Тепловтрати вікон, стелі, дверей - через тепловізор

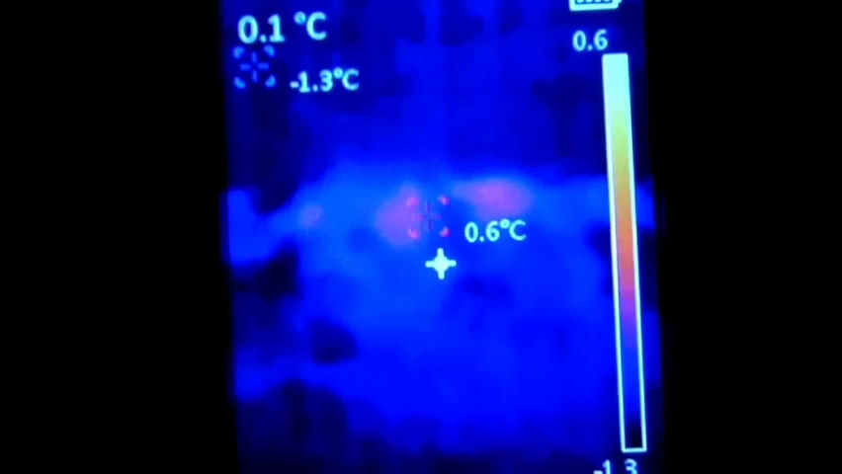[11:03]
On screen: min -1.3°C
Тобто. У мене пенопласт до землі. Так. Бачите. Навіть плюс 2, плюс 3 на землі. Ага. Навіть так. Хоча зараз мороз. Я ось його наведу. Ось його на землю. Бачите. 0. 0. А що 0. Якщо мало бути мінус. О. Мінус 2. Калібровка. Бачите. Треба дочекуватися калібрації. Бо до калібровки щось він не те показує. Як тільки відкалібрується відразу він показує теж. О. Я чувствую що мороз є. О. А тут ось ось бачите теж тепловтрати. Де закінчується пенопласт.
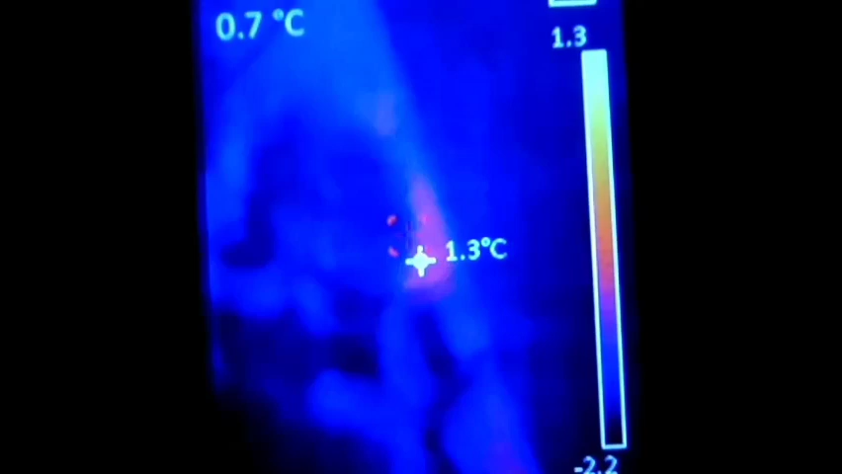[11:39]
Він ж у мене геть. Прямо до землі. І ось ось бачите. Трошки бачимо мирозові такі учаски. Плюсові. Хоча на дворі зараз мінус. Тобто от фундаменту.
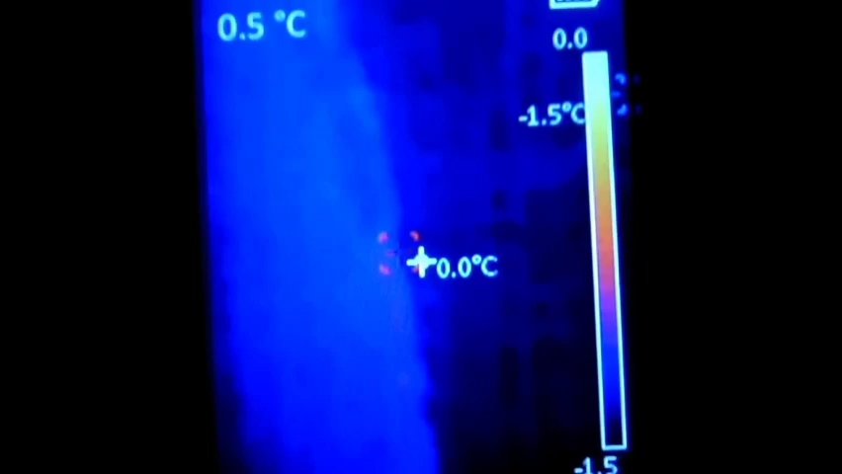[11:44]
Тільки я не розумію як воно от фундаменту може нагріватися. О. Якщо підлога будинка вище. На пів метра. Все так фундамент прогрівається. Так ось ось ще одне вікно. Дивімося. О. Ну теж. Теж ось ось бачимо на вікні 0 градусів. Тобто вікно не тепле. Воно не тепле. А значить якщо воно не тепле то воно і не втрачає теплу.
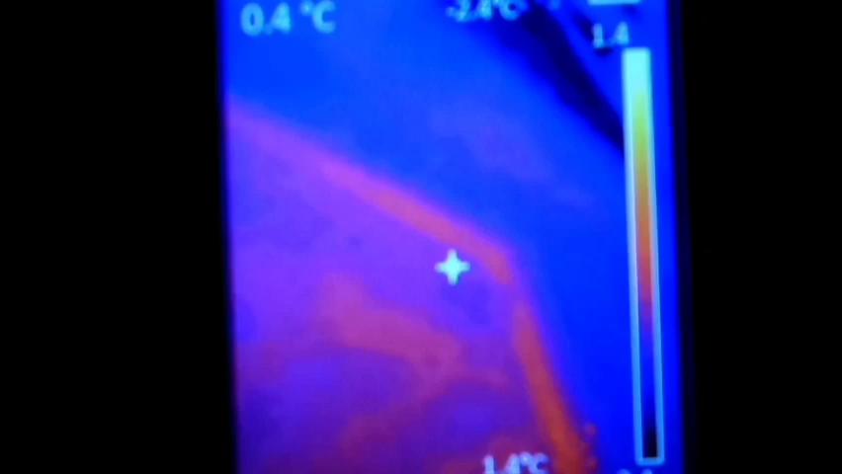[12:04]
Бачите. Воно 0 градусів. Калібровка. О. Навіть мінус. Ось навіть на полікарбонаті ми бачимо мінус. Бачите. Ну і опять же ж по там де окончається рамка полікарбоната. Ось тут ось моя рука.
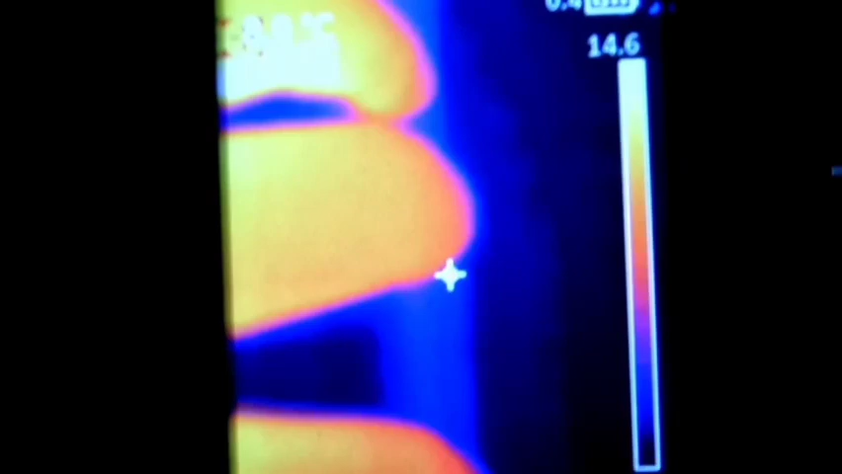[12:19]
Бачите я пальцями ось лапаю. Якраз ось палець піхаю. Ось тут між стіною і рамочкою цієї полікарбоната.
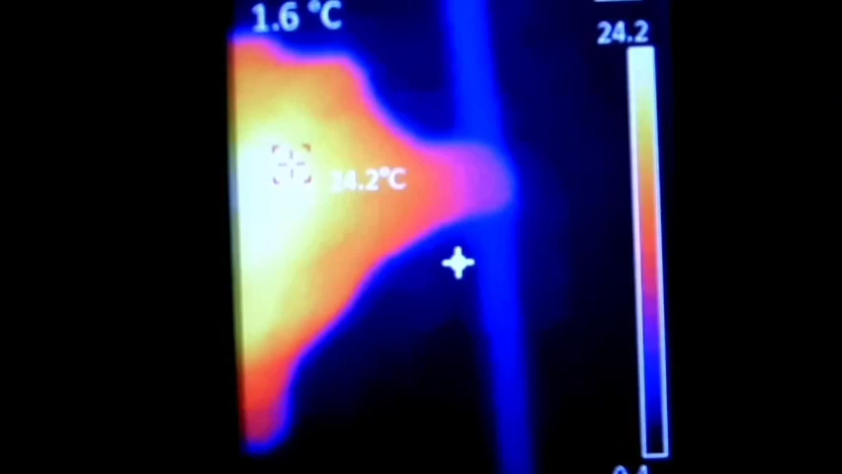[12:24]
І тут розова бачите діляночка. Тут у нас якраз і тепловтрати ми бачимо. Якщо по шкалі подивіться то плюс два. Плюс два.
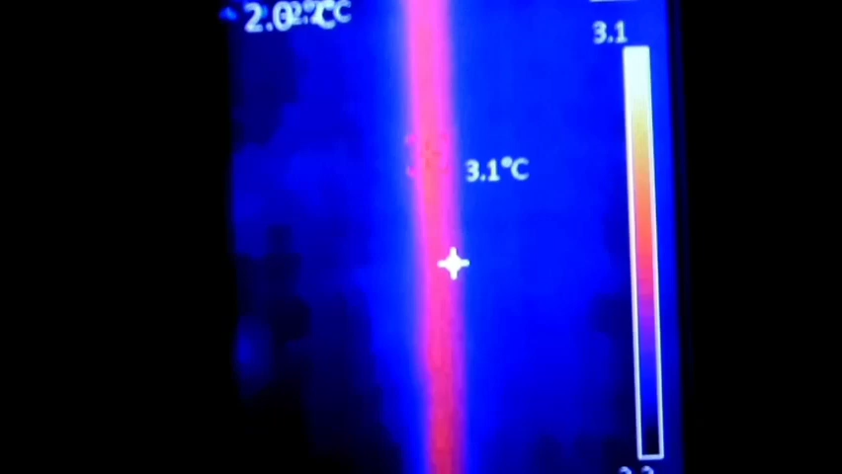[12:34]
Плюс три. Не такі воно і великі ці тепловтрати. Ось на стіну навожу. Щоб пенопластом втеплено. І відразу бачите нуль. Так що таке. Концентруйся. Щось воно на морозі не дуже хоче. Ось і ось така ситуація з вікнами. Тобто ось ось є тепловтрати.
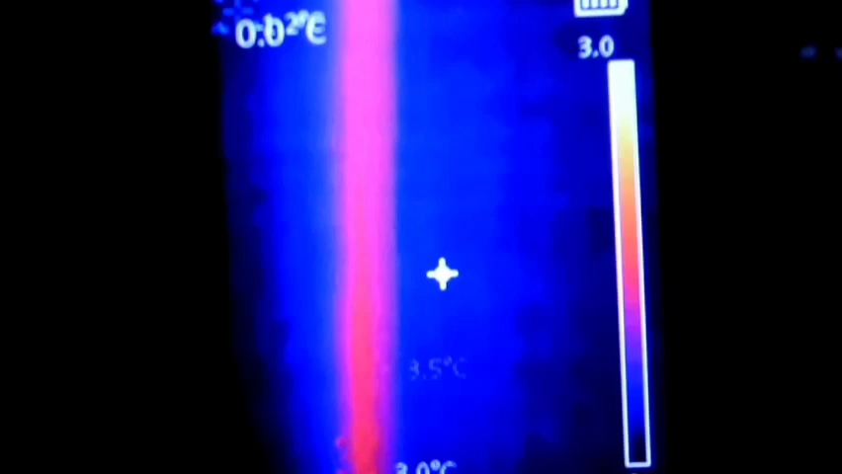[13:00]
Трошки якраз по де рамка вікна цього полікарбонатом закінчується. А там трошки ми бачимо тепле.
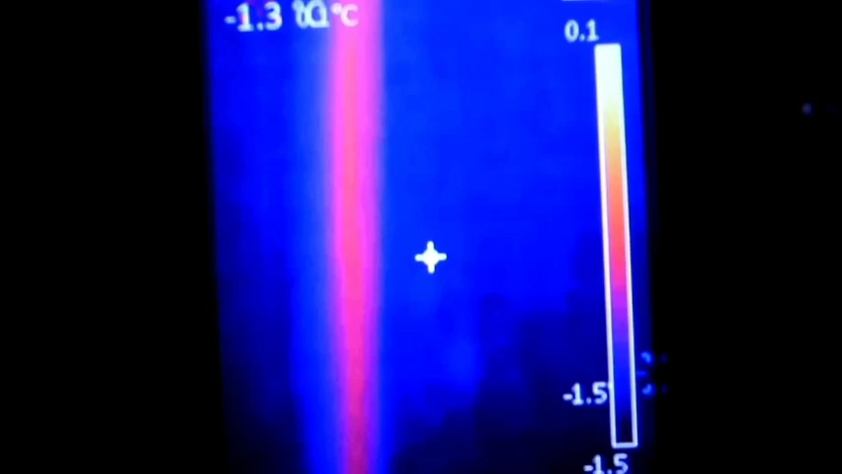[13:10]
Але не таке воно сильно і тепле бачите. Ну а стіни. Стіни як ви бачите. Стіни холодні. Так дивимось все ззади. Северна стіна. Так. Зараз отійду подалі. Що тут у нас. Ага. Біля фундаменту теж. Бачите в мене тут тепловтрати. Це де стіна до отмостки примикає.
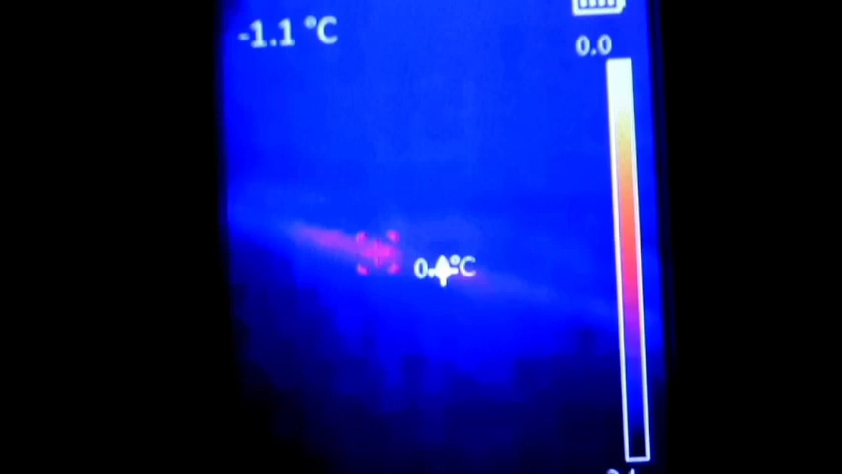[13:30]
Бачимо таке розовеньке. Він ловить. Ловить. Більше начебто ніде нема ціки в одному місті. Сама стіна така досить тепла. Ой холодна.
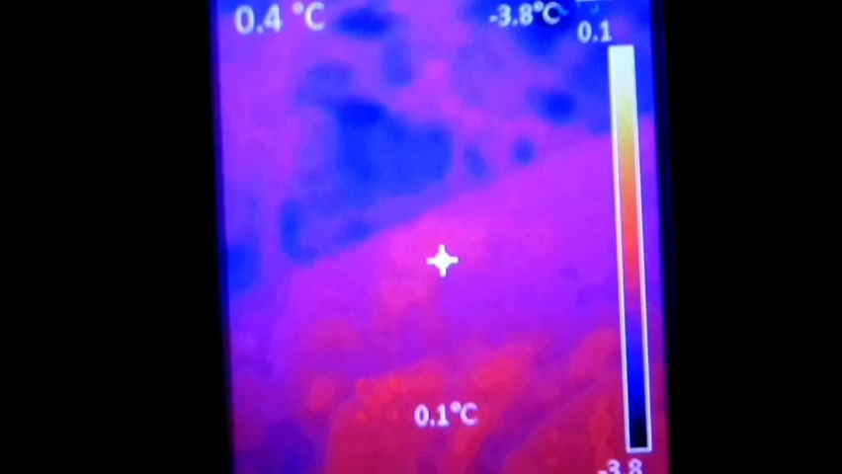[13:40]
Якщо вона холодна значить. Ось ось вона червоним окрасилася взагалі. Це вже я дах прямо знімаю. Бачите шифер у мене червоний.
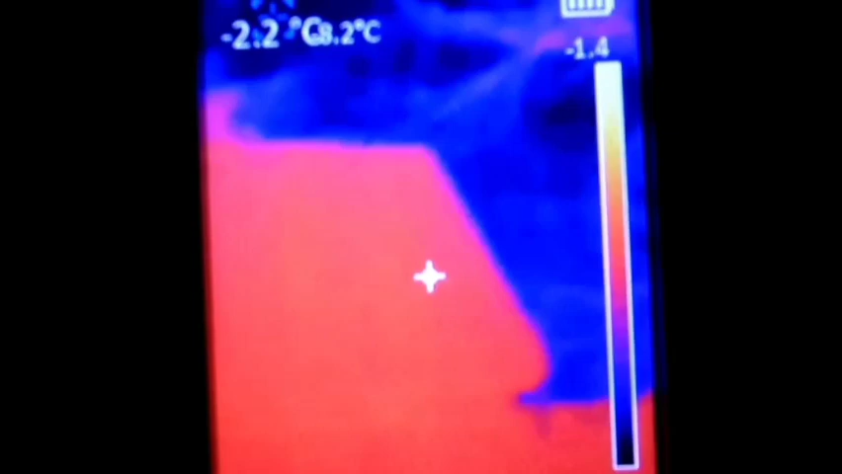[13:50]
Хоча й показує мінус на ньому. Такий дивний собі тепловізор. Собі своїм життям живе якби. А так то стіни на підшиві теж нема нічого.
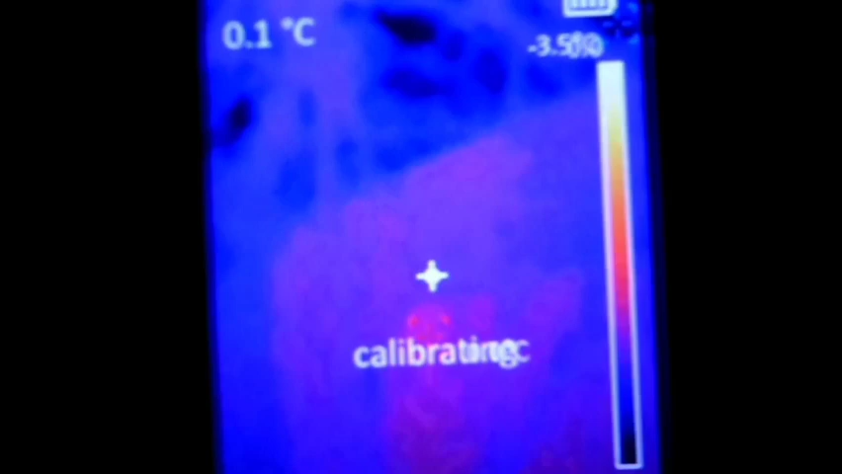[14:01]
Бачимо да. Де підшива.
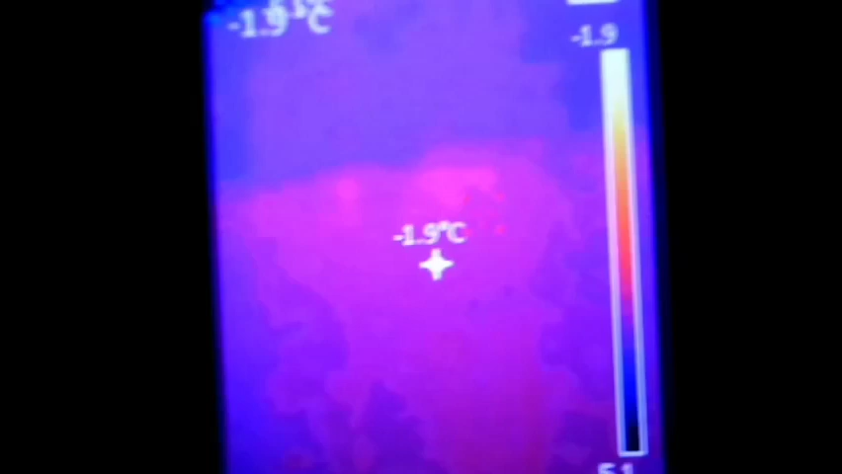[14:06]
Примикає ось о. До стіни. Там вже шифер починається. Ніяких таких полосок немає.
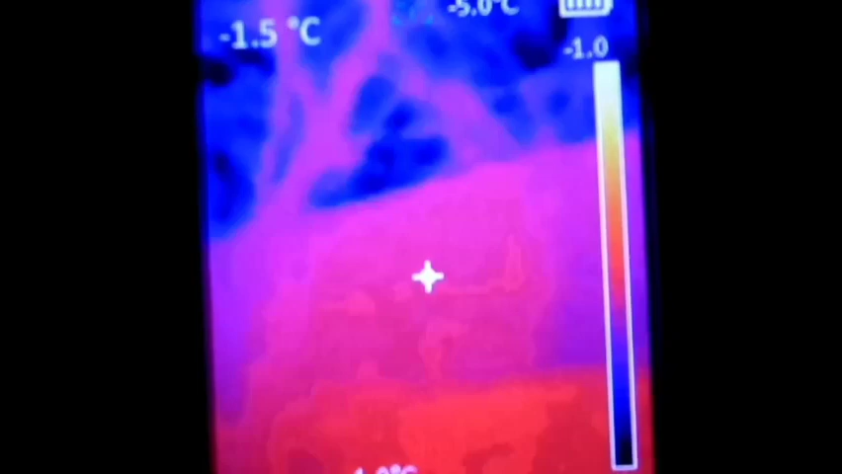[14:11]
On screen: spot -1.5°C
Там у мене все тирсою застелено. А ще ми зараз підемо на горище. Подивимося там які тепловтрати. Бо там теж це буде цікаво.
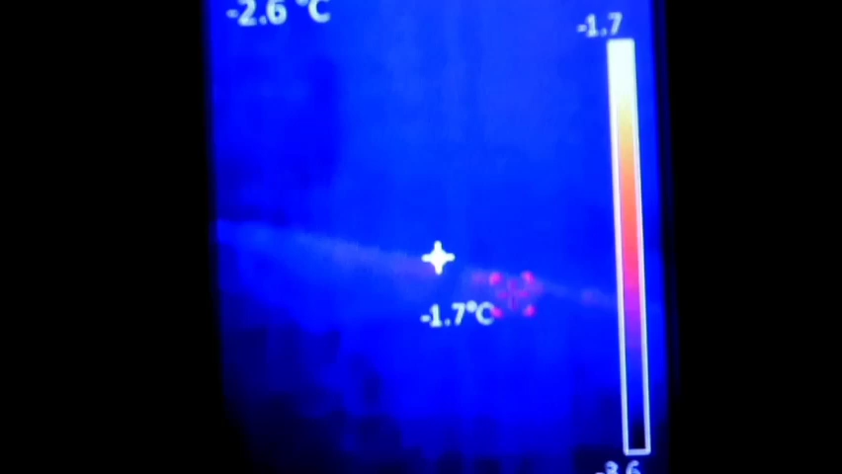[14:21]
On screen: max -1.7°C
Трохи. Трохи я ж кажу оттуда. Отмостка. Ось ось бачите. Таке якесь місто. Я не знаю що воно тут аж так сильно. Тут у мене десь сантиметра 4. Від пенопласта до отмостки. І ми бачимо теж плюс. Плюс 5 градусів аж там. Нічого собі фундамент який теплий. Хоча підлога вище оцієї полоски. Підлога будинка. Десь на пів метра.